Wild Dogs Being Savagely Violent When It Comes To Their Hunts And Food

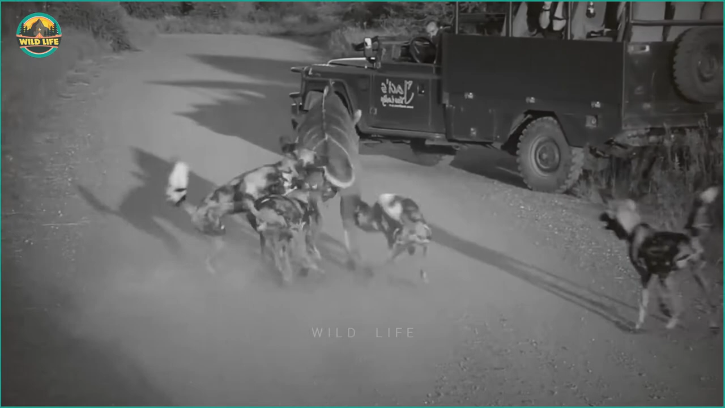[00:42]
People are standing and having a good time. They are reminiscent of Roman spectators at the coliseum watching gladiators fight tigers and lions.
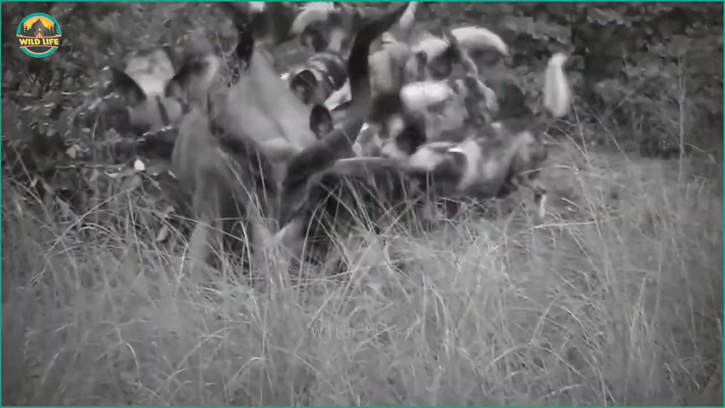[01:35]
Even though this kudu is gigantic and tries to escape,
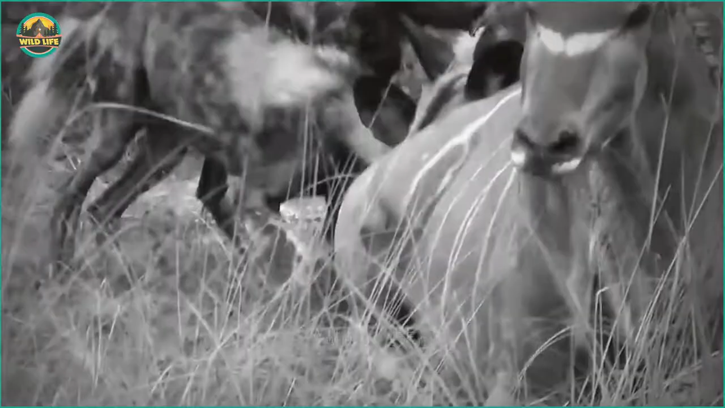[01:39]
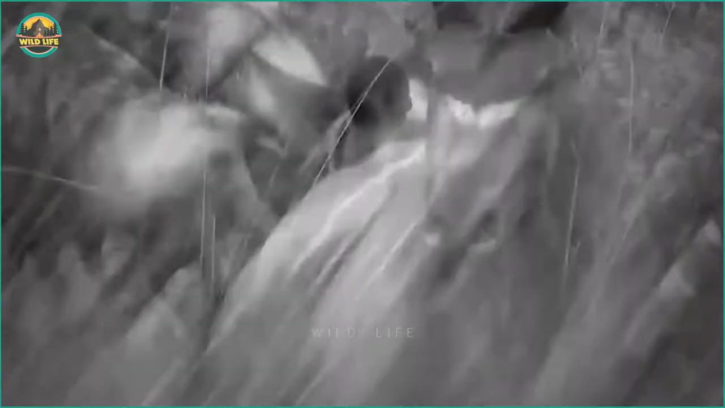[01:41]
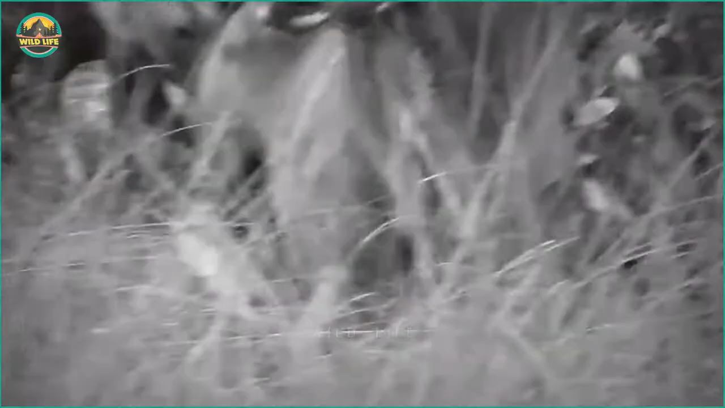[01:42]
the dogs persevere and manage to drag it down and begin disemboweling it while it is still alive.
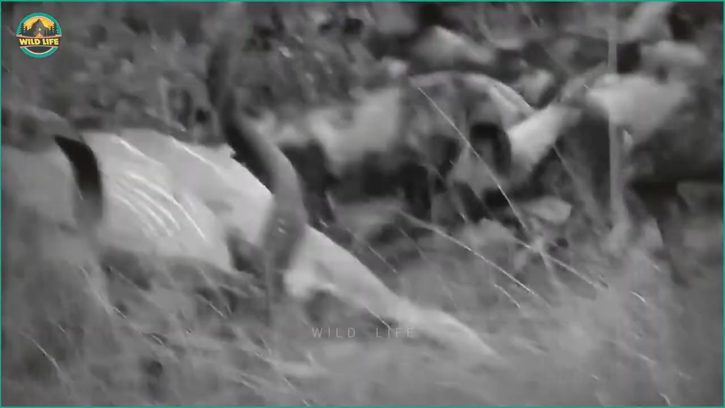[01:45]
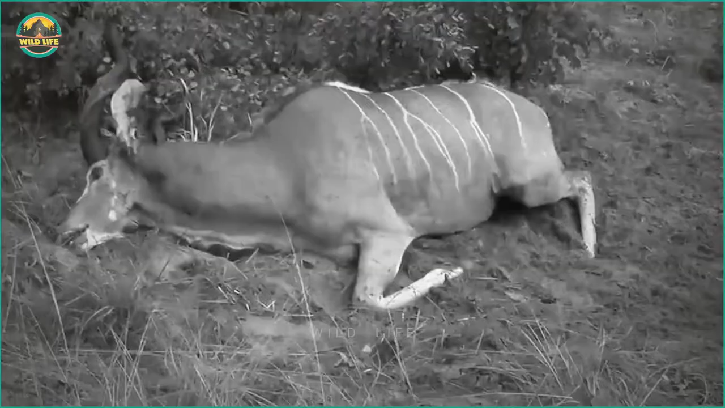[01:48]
The dogs attack the kudu fiercely and the kudu has no way of protecting itself.
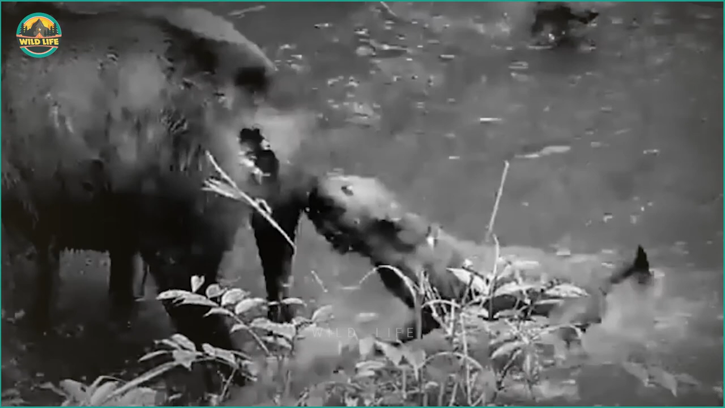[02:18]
The sambar deer immediately calls for aid. It will occasionally produce a loud call when it recognizes it is in serious difficulty.
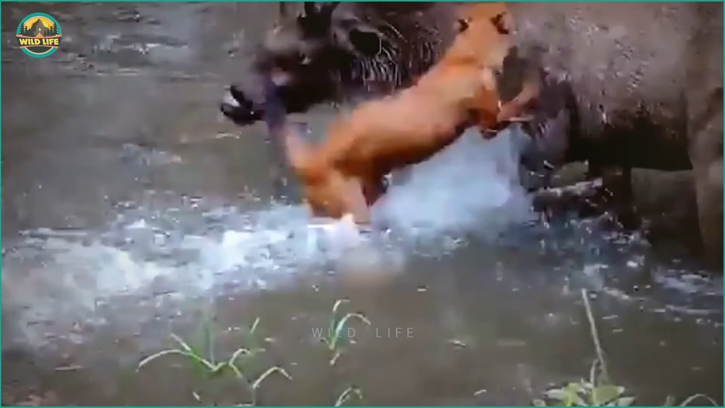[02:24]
In this chaotic world, things happen all the time.
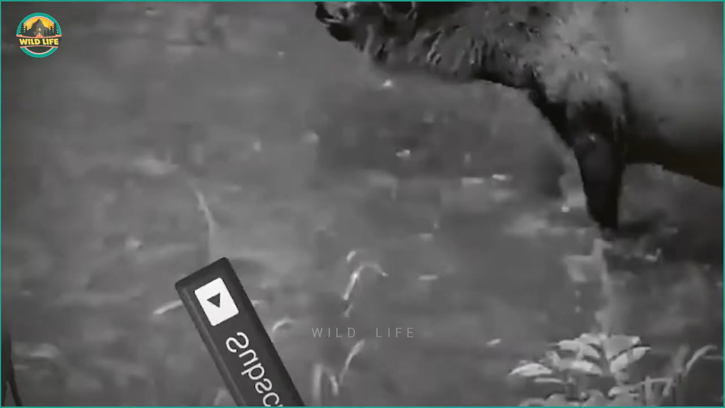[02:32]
After more than an hour of struggling, the drama begins,
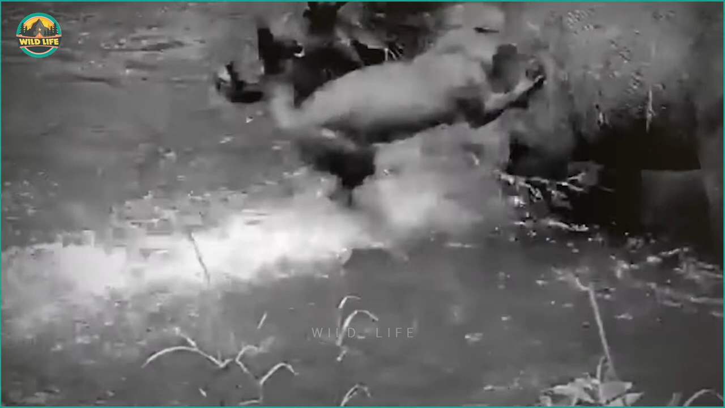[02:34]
when the doles take turns hitting the deer until it tires out and is unable to defend itself.
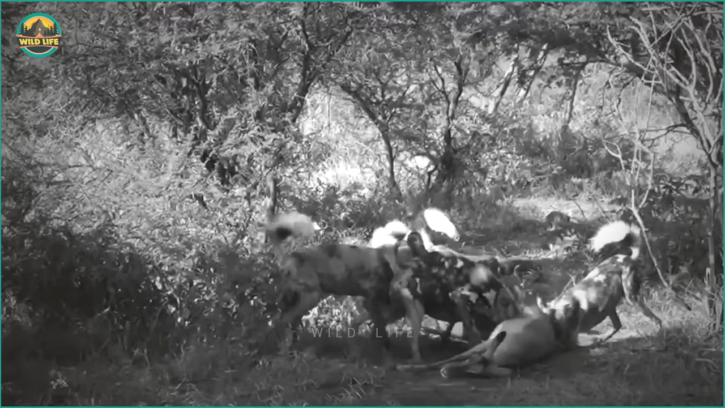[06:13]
They don't waste any time. They just eat their way through it like termites would eat through wood.